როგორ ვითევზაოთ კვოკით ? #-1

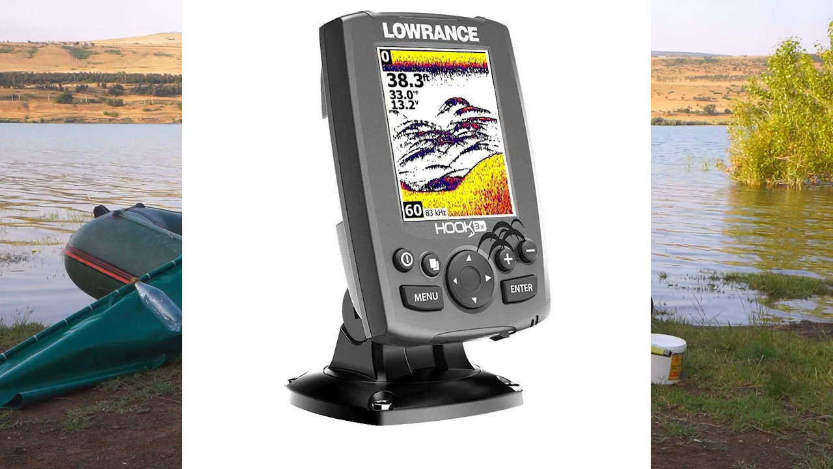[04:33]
On screen: depth 38.3 ft
ნუ ეს უბრალოდ უფრო კომფორტი არის, აქვს რუკები, აქვს რამოდენიმე ხედვის რეჟიმი, უფრო მეხმარება კარგად დავინახო ლოქო.
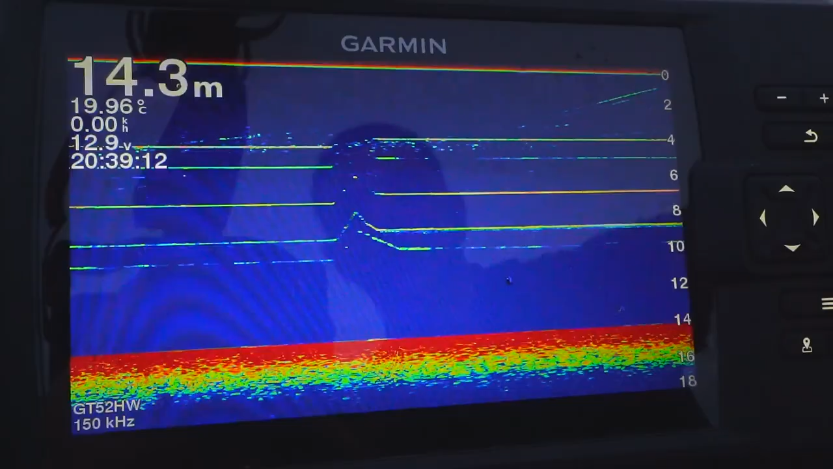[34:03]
On screen: depth 14.3 m, water 19.96°C
რომ 360 გრადუსზე ანახებს, გარშემო დაახლოებით 50 მეტრში რა ხდება. ეს არის ფსკერი, ფსკერიდან ამოვალო თუ ჩავა. ეხლა ჯერჯერობით თევზი არ ყავს.
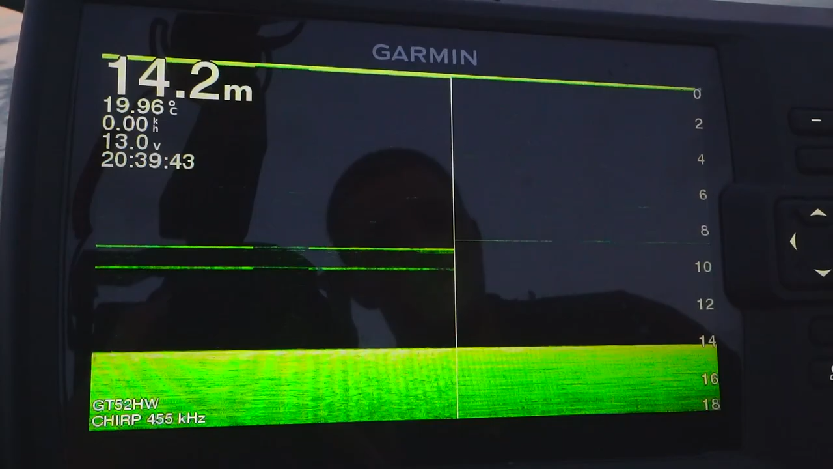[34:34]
On screen: depth 14.2 m, water 19.96°C
კარაბინი და ნემსკავი. თუ დინება არის, დინებიდან ცოტა გააქვს და ცოტა ჭირსკვლად მაგროს სენსიტურობას უმატებ და უფრო კარგად ხედავს.
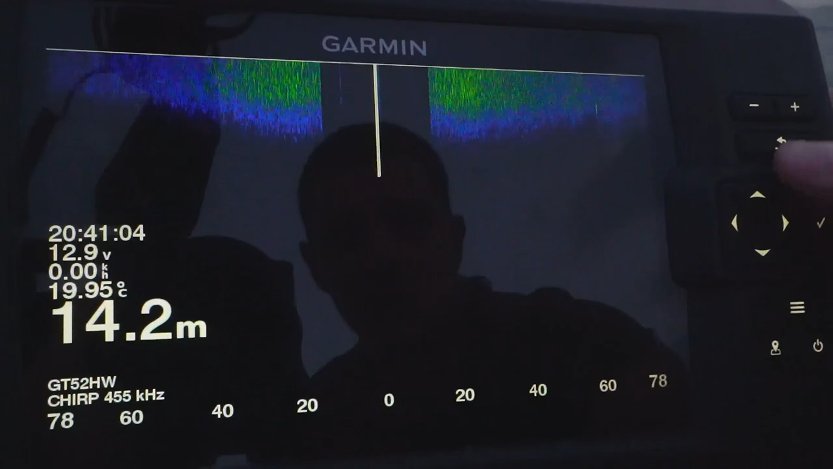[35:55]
On screen: depth 14.2 m, water 19.95°C
ეს არის ჩათვალეთ ნავი, აქედან აქამდე არის
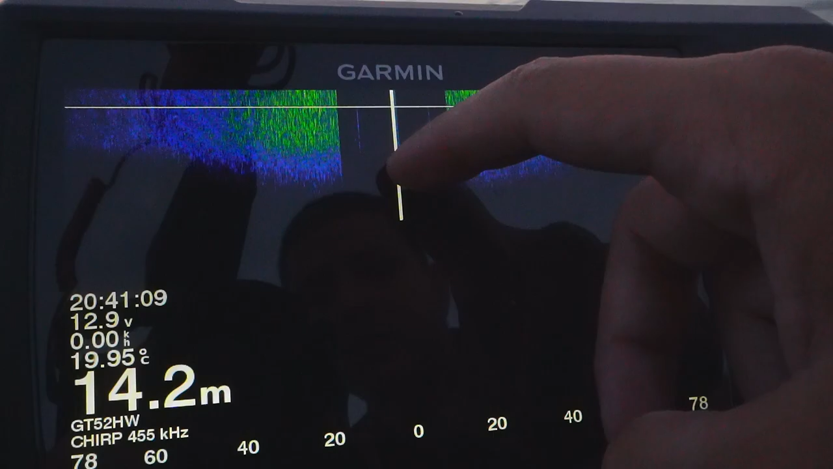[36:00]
On screen: depth 14.2 m, water 19.95°C
ნავს და ფსკერს შორის მანძილი, ეს არის მარცხენა ხედი, ეს არის მარჯვენა.
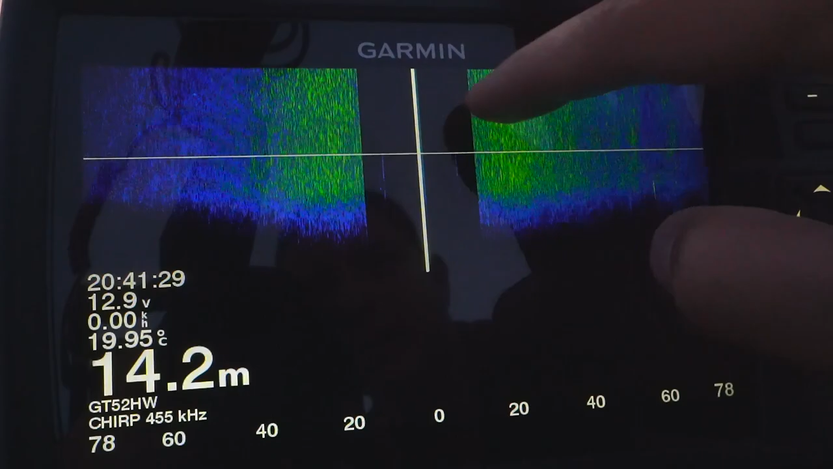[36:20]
On screen: depth 14.2 m, water 19.95°C
სკერამდე. აი აქ შეიძლება პატარა წერტილები გამოსცეს, მაგასაც ფოტოებით განახებ.
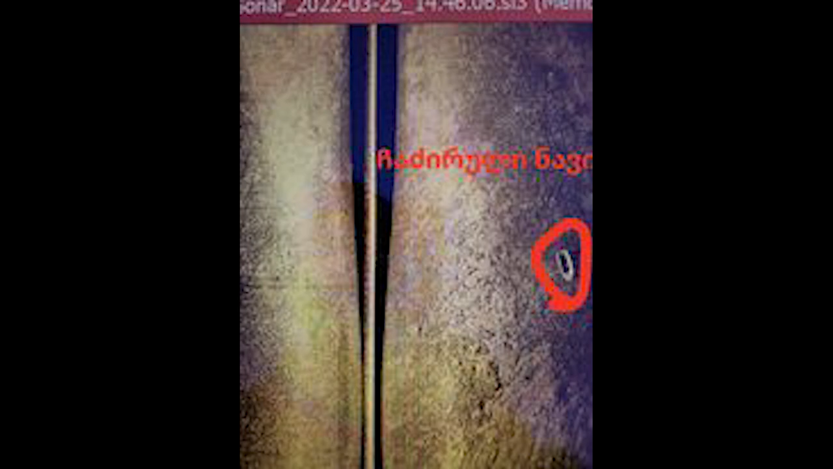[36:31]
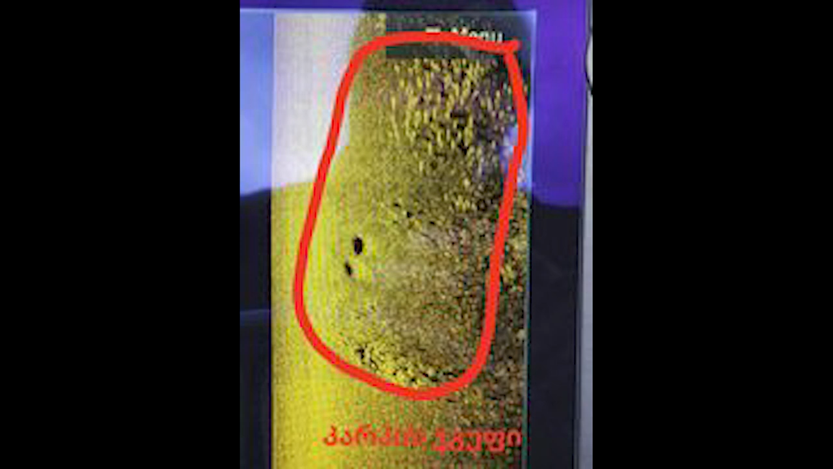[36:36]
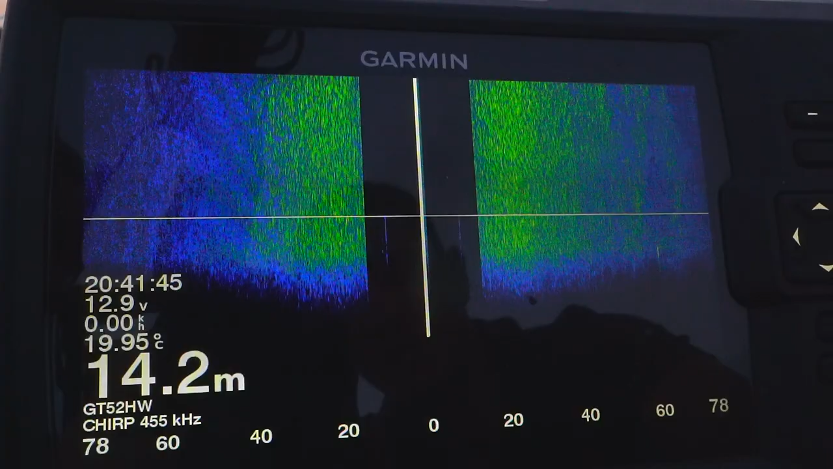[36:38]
On screen: depth 14.2 m, water 19.95°C
შეიძლება ქვები იყოს, მოკლედ ამის წაკითხვა ცოტა უფრო რთულია.
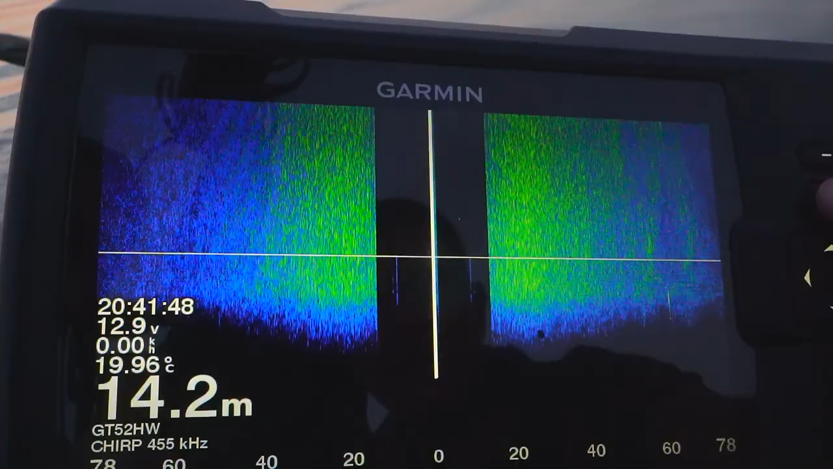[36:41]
On screen: depth 14.2 m, water 19.96°C
ამას არ ვიყენებ ხოლმე.
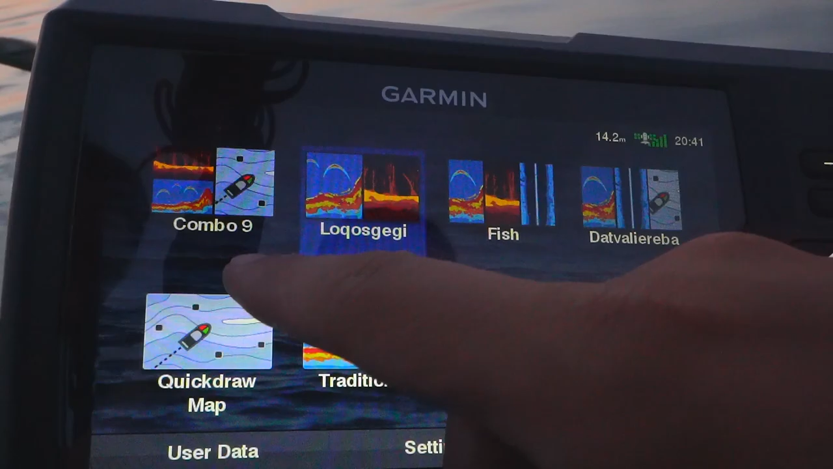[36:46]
აქ გაერთიანებული ამას თუ ვათვალიერებ ხოლმე, ან ამას თან რუკა და თან
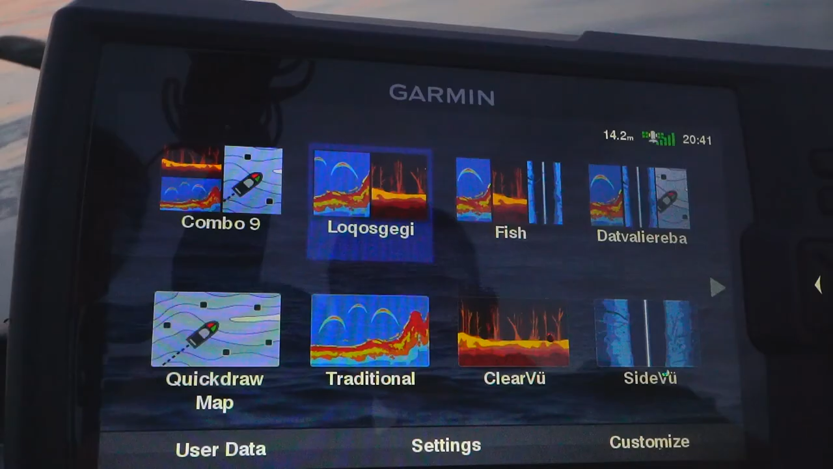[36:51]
ეს ტრადიციული სონარი, მაგრამ თავარასაც ვიყენებ ამას.